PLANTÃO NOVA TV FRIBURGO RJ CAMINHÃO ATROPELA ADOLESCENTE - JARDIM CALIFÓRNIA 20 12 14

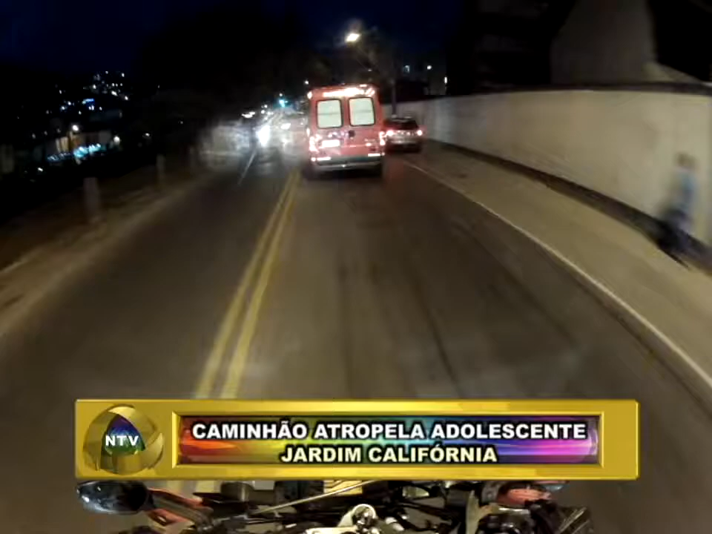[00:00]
Amigos e amigas da Nova TV, canal 14. O telespectador vai acompanhando imagens do nosso Motolink, do nosso Raul Matsuyama. Já já ele vai trazer informações a respeito dessa ocorrência. Lembramos ao telespectador da Nova TV que nós estamos 24 horas a serviço da comunidade friburguense. Já já o nosso Motolink estará trazendo informações. Enquanto isso, você vai acompanhando o deslocar da ambulância do Corpo de Bombeiros,